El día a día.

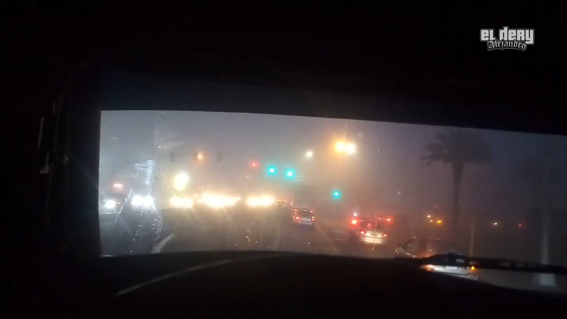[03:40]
Ándele güey Parece ahí muñecón Y pues se mete a trabancado el vato Si lo van a parar